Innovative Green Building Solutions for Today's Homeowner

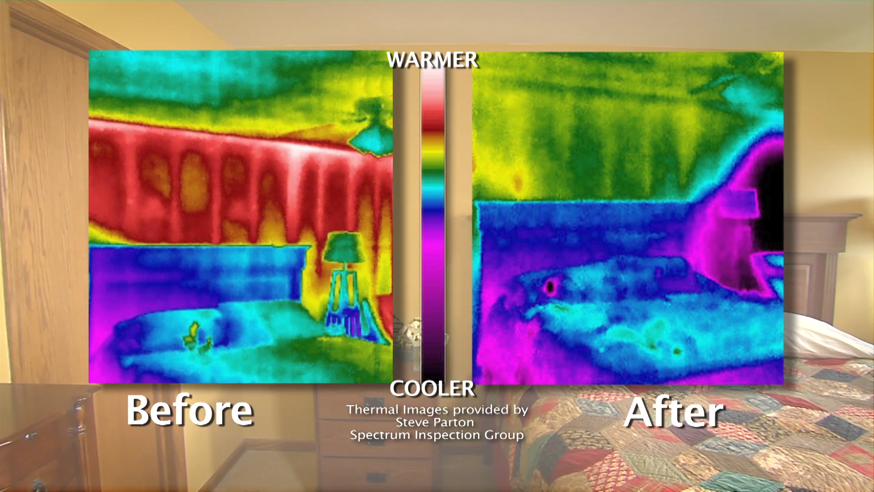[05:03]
As you can clearly see, there is a significant reduction of heat through the walls once the installation was done.